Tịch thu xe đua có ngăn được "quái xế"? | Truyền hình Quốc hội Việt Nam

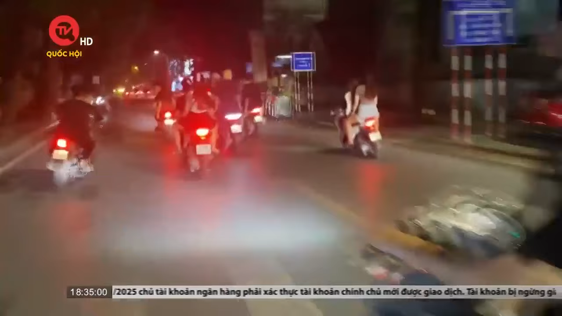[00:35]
Điều khiển xe máy lạng lách, đánh võng, rượt đuổi nhau, không làm chủ tốc độ.